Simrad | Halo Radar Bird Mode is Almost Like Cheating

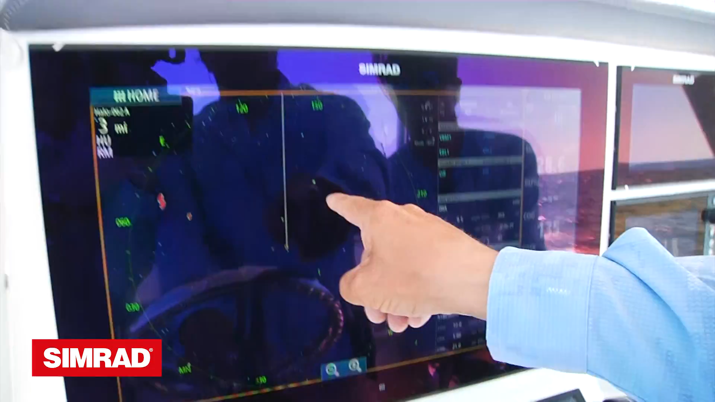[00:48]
and we raced to a large gathering of turns hovering over braking skip jacks.
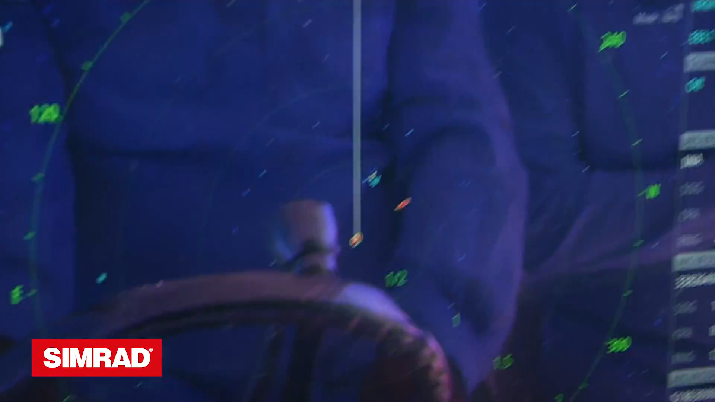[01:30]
We raced over to the find and noticed two large dolphins.